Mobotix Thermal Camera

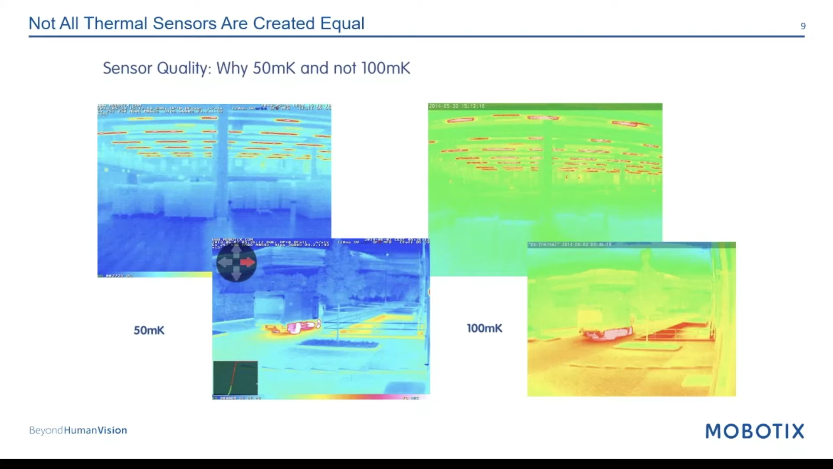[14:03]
I'd also like to point out that not all thermal sensors are created equal. We use 50 mK sensors as opposed to the 100 mK you see on the right. I believe this slide depicts the difference in detail that you can pick up with the 50 mK over the 100.
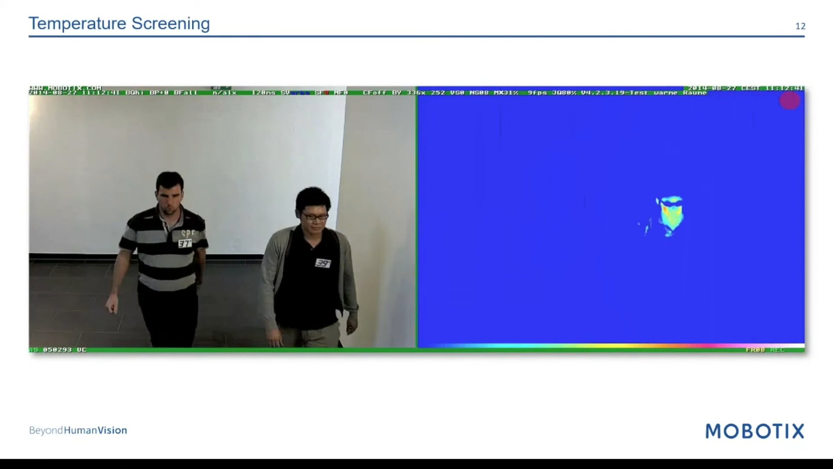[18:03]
The guy on the right, you do, just mildly. You see the outline of his face as he walks by. And as they walk back the other way, you just see a slight heat signature from the guy on the right. It's hard to tell here. They've got little thermometers on their chest.
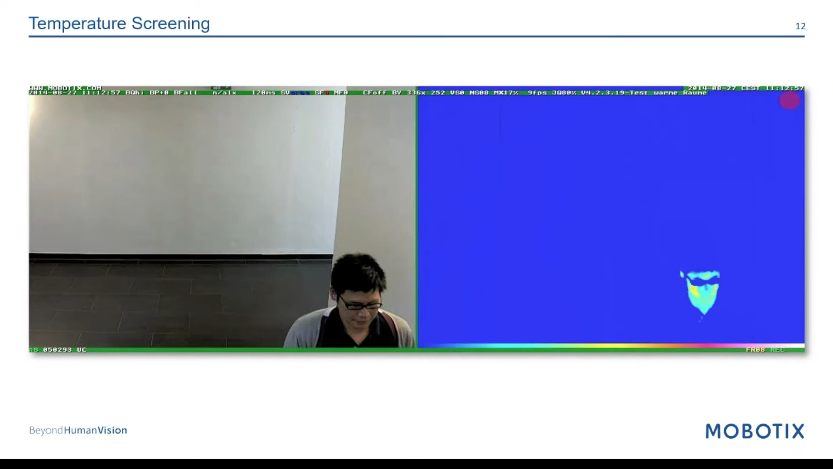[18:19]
They're set in Celsius. But one guy, the guy on the left is at 37 degrees Celsius. The guy on the right is at 39.
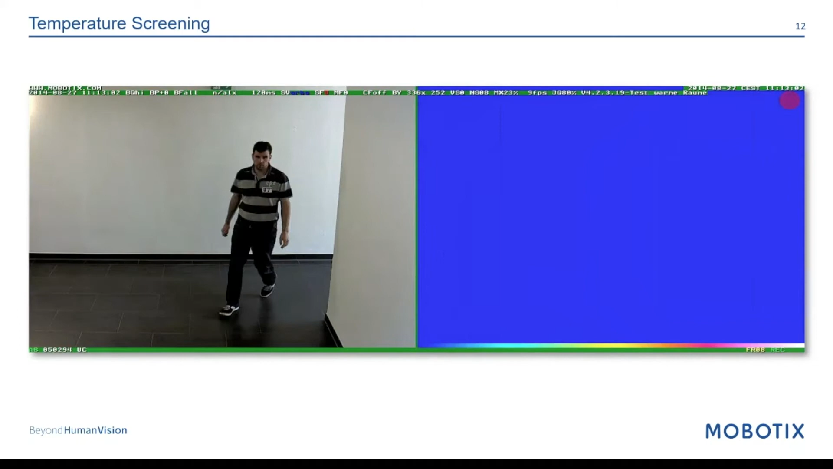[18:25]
So why is that important? You're only seeing the heat signature from the guy that has a mildly elevated surface temperature. And this just goes, I think, speaks to the customizability, the flexibility that you've got within the Mobotics camera. You can really dial in these thermal sensors to look for narrowly defined ranges. They're extremely sensitive, as Curt had mentioned. But they also have the ability to kind of let you tailor this to who's watching this.
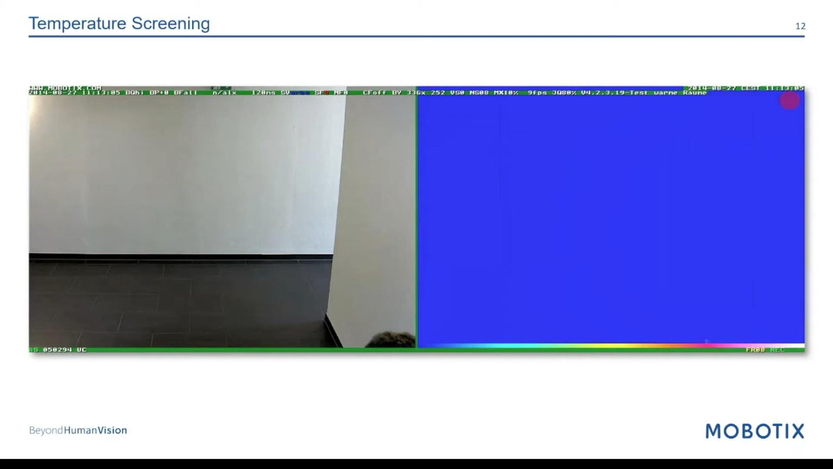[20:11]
But just at a very base level, from a visualization standpoint, you can customize these thermals to do all sorts of things visually. And this is one of my favorite examples showing that it looks like a blue screen, people walking back and forth all day long. I'm only going to get an image showing up on my screen if someone's above my concern threshold. I got to sort of piggyback a little bit on what Kurt had just mentioned is, yeah, there are some considerations with this. This is not a medical device. We're not an FDA approved medical device. We're not claiming to be able to tell you that we can detect someone has a fever or someone has coronavirus. You know, that is not what we're saying here at all.
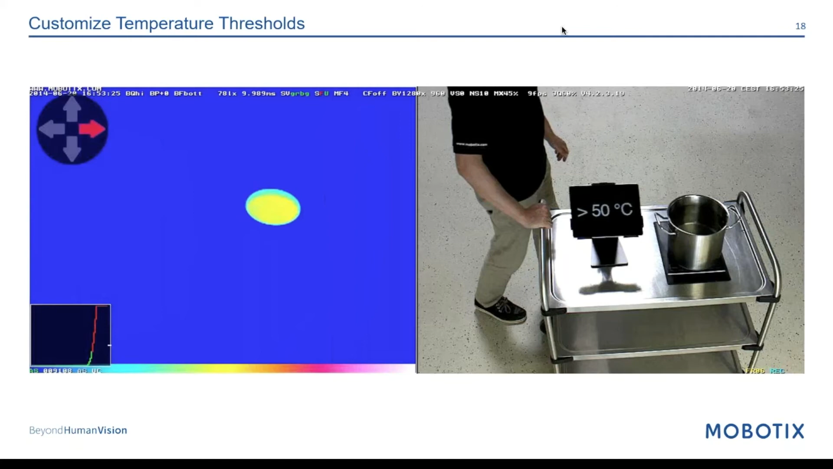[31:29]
just showing how the thermal can be designed to alert and show an image based on a heat source or a heat signature you're worried about. In this case, you see a bucket of water passing by. It's over 50 degrees Celsius. That's all you see really is the outline of the water. You don't see the guy's body or anything else. Because again, he's way below that threshold of 50 degrees Celsius.
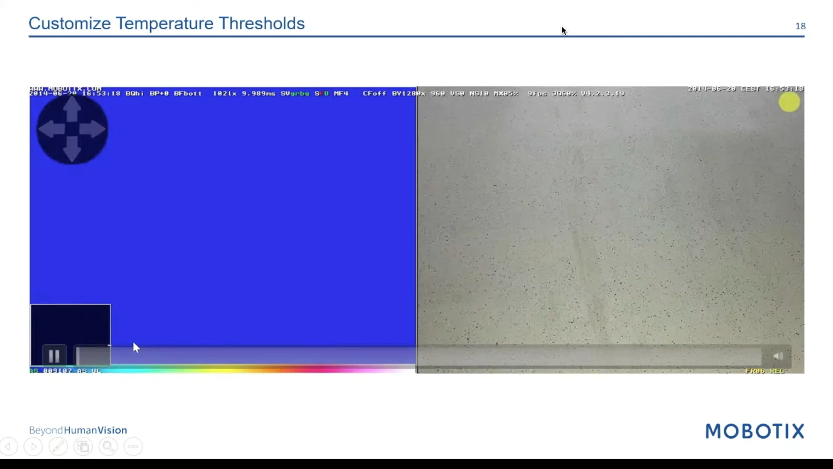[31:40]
So that's an example sort of like I already showed you. I've got a few more video clips that I want to show that show different, different scenarios of how the thermal can be programmed. This I like to just touch on briefly because I think it's an important differentiator. When we're setting this thermal up, it's an extremely sensitive thermal lens. It can detect temperature, read the spectrum, the heat spectrum, if you will, from negative 40 degrees Fahrenheit, all the way to 1,022 degrees Fahrenheit, everything in between.
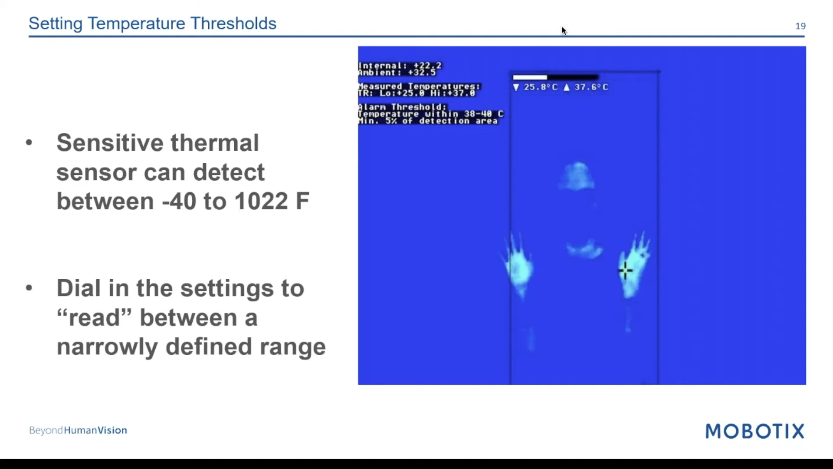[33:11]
On screen: scale top 37.6°C, scale bottom 25.8°C
So the idea here is really helping increase accuracy. I'm not worried about temperatures that are negative 30 or 500 degrees. I'm really worried about, you know, 95 to 105 in that range and minor differences, minor changes in pixels basically, is what the thermal is looking for.
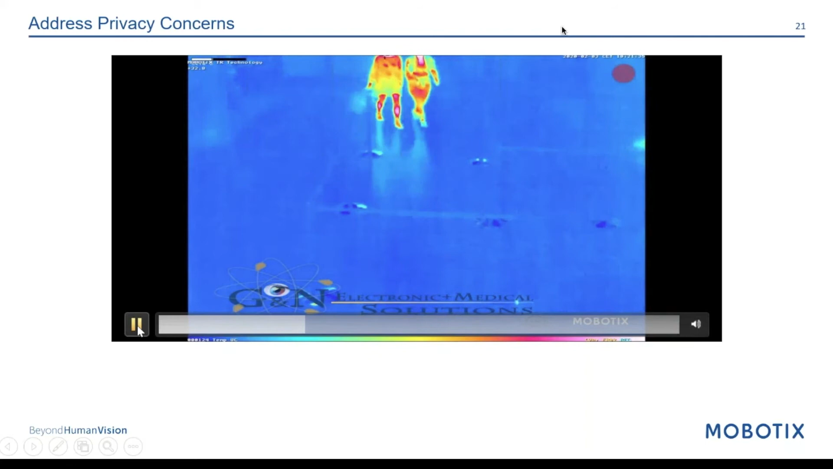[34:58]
And you see here that these two folks walking down a queue and the lady here on the right, she's a little bit above on her forehead. She's above the threshold. You see the crosshairs there. That is determining the hottest pixel in the image. So it's right there. It looks like the corner of her eye. And then you see the red frame. So that's a sample alert. People are walking through an area, picks up an elevated surface temperature. Now, what do you want the camera to do about that? All the, if this, then that logic that Mobotix is famous for. Now we'll kick into action.